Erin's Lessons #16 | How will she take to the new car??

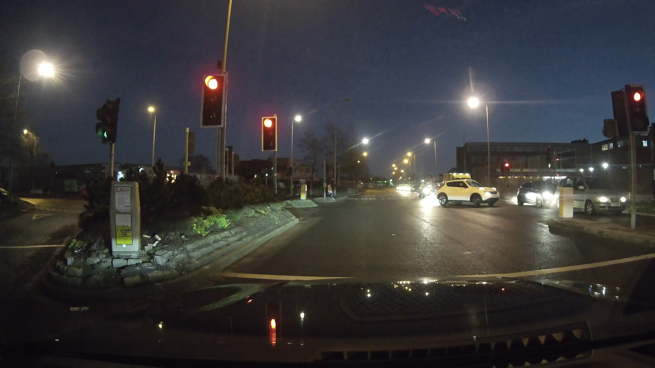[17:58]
And we're going to be going now. There we go. So a little squeeze of gas. Feed the power in. Good. Keep to your left hand side. Keep to your left hand side. What should we be doing with the pedals, Erin? Speeding up. Go on then.
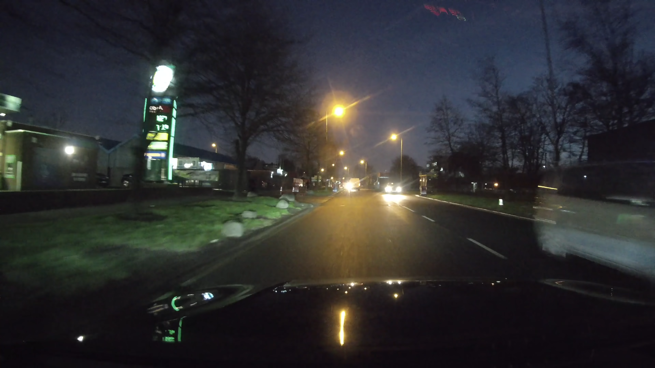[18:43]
Oh, good. What should we do with the van in front? How much space have we got to his left? We all right now? Yeah. Would we have had to slow down?
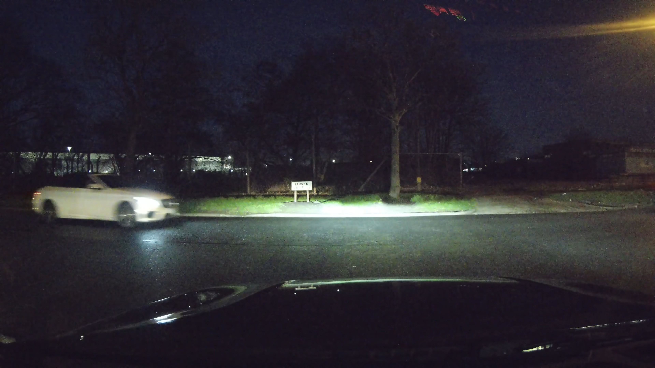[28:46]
And off we go. Good. Well done. You're off. You're okay. Steer to the right. Good. Big steer right. Steer back.
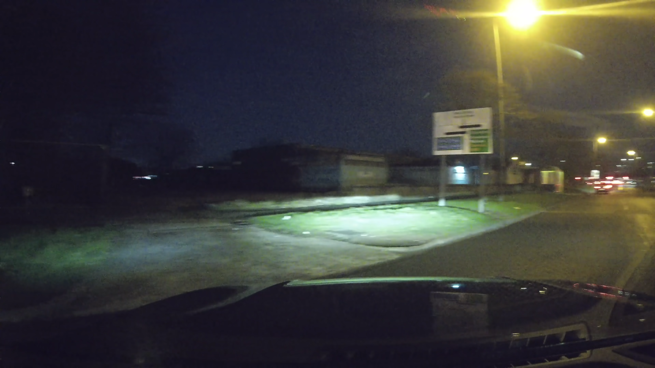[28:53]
Straighten up as well. And off we go. Squeeze Erin. Squeezed Erin. Squeeze Erin. You did well. Squeeze Erin. I'm squeezing. You're not. I'm not. Second gear. Good.
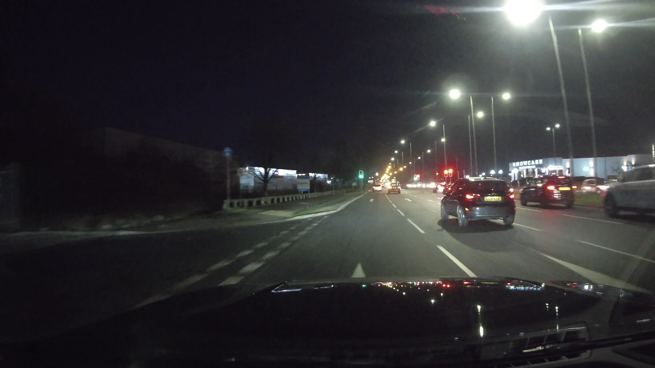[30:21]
No, okay. So we could stop heavily, couldn't we? Yeah, but it's not. Be careful. Now we're not.
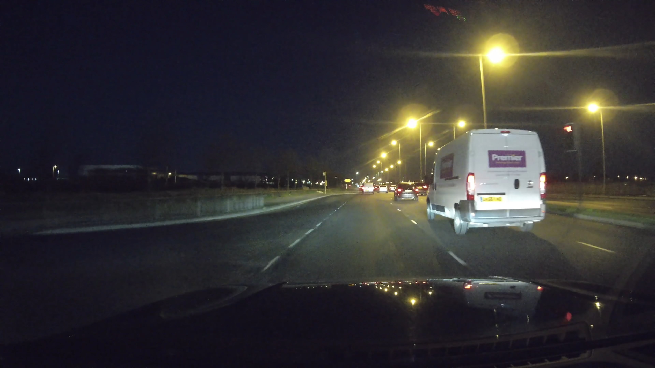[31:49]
Look far and look across at the left curve rather than looking down to the middle. Yeah. Good. Try and look beyond people. If we're catching, just back off your gas and check your mirrors, use your brake a little bit.
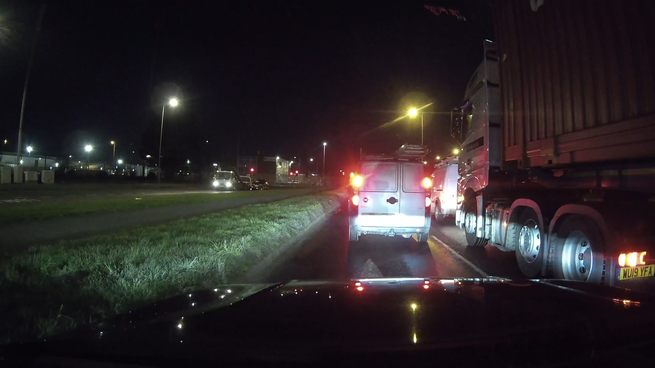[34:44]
Okay, when you see the cars moving, press the clutch, put it back in first and just work your feet. Clutch fully down, well done. Oh. Just the clutch was a little quick. Yeah. clutch fully up now. You don't need to sit half pressing it. Squeezing off we go. But we are turning left. Well done. Well done with your mirrors. Cracker. How sharp is this next corner, Erin?
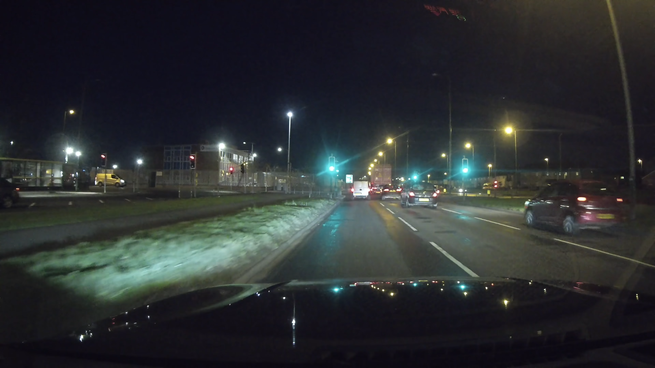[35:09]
Leave the gear then. You said it was very, and you were going to go up to a higher gear. Less gas. Don't turn yet. Keep straight and look left.
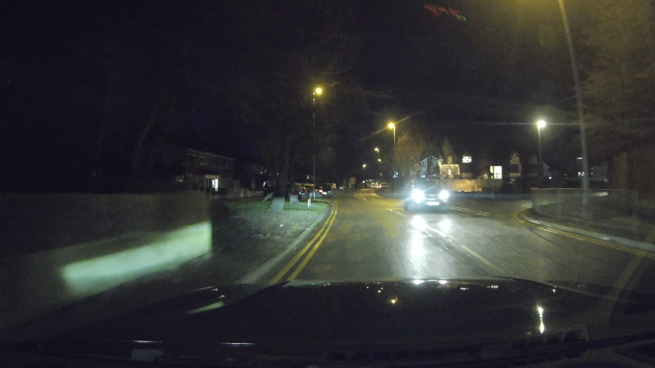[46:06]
Push it a bit harder because it's a little bit. Yeah, it's good. Uphill. So squeeze it more, yeah. It's exactly the same as we've been talking about, isn't it? Yeah. Be wary of these trees.
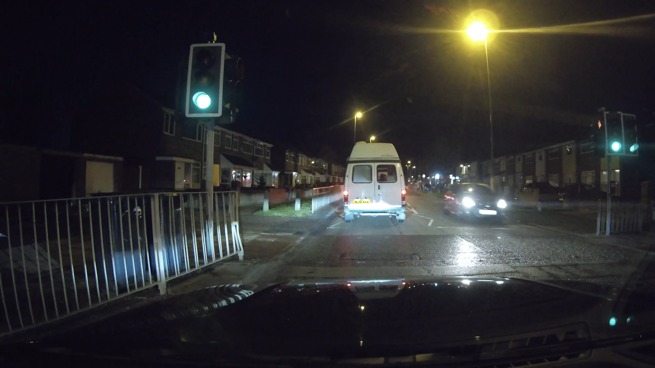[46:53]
How do I know when he's about to go? What lights will come on? Look through. Look through. Okay, look down the sides. I can see reflections. Yeah, there you go. I could see reflections in those railings, so you could see the other car's lights moving. Good, straight to a little bit of accelerating. What do you think? Have we got enough speed for second? I'll speed up.
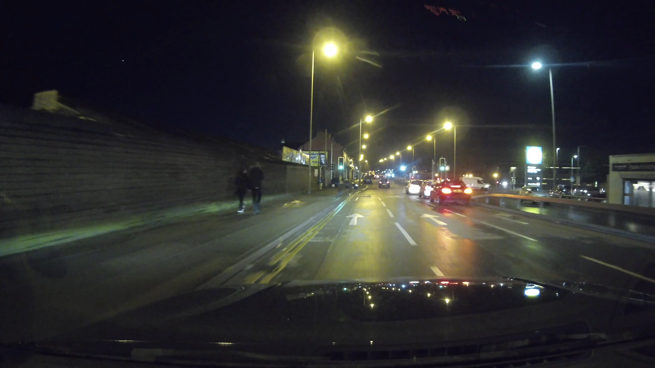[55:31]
Danger. Yeah. So you've got to make sure. Anyone overtaken again? No. Good. Out we go then. Nice job. We need to slow down. No. We've got priority over the red one. Are you ready to slow if the lights change? Yeah. Who's close behind? Nobody. Not danger. Okay. We are through. So go on the gas a little.
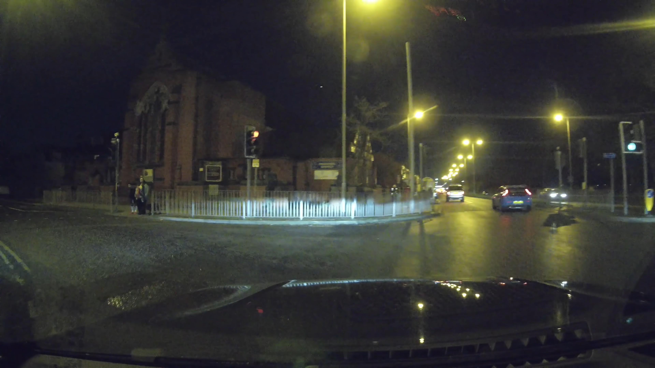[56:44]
Because you're looking at the traffic the other way rather than looking where you're going to go. Okay. Anyone overtaking us, Erin? No. Move around then. Good. Does that make sense? Mm-hmm. You were looking to the right rather than looking round your corner.